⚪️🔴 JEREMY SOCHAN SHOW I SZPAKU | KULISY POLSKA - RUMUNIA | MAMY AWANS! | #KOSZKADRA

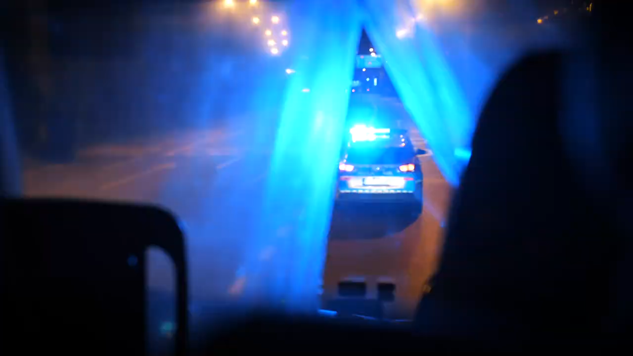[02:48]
O 20.30 to będzie Werenik Gliwice, a nasz reporter Wojtek Marczyk donosi, że koszykarze już są w autokarze i jadą właśnie na to spotkanie,